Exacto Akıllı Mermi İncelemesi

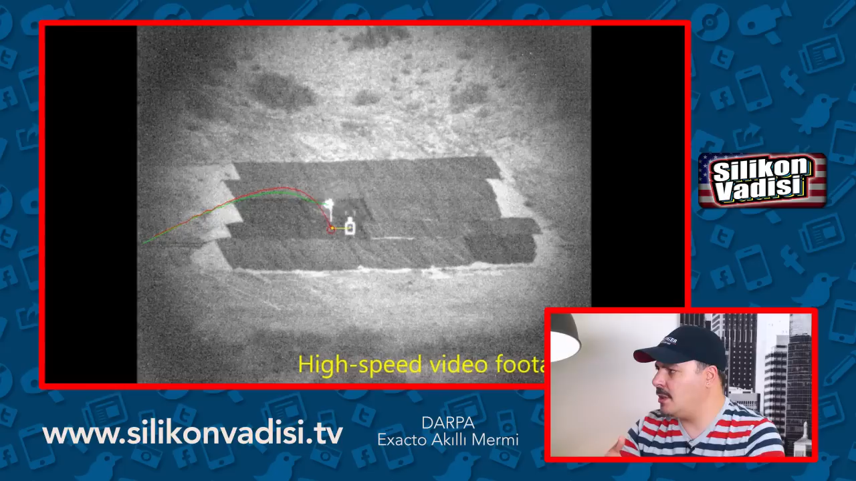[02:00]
Bu kim bilir ne zaman bulunuyor da biz şimdi artık görüyoruz. Exacto'nun yaptığı şey şu üzerinde bir lazer var.
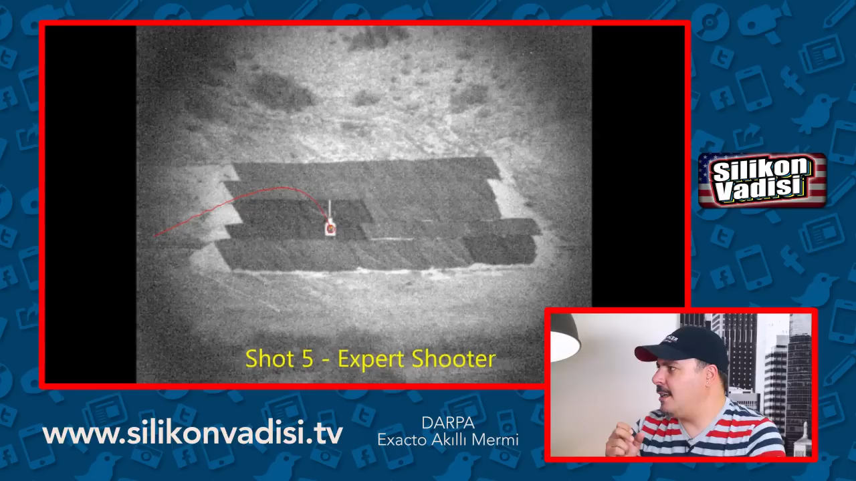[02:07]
Siz bir yere odaklandığınızda bu lazer hareketli nesnenin giriş hızını ve hareketini hesaplıyor.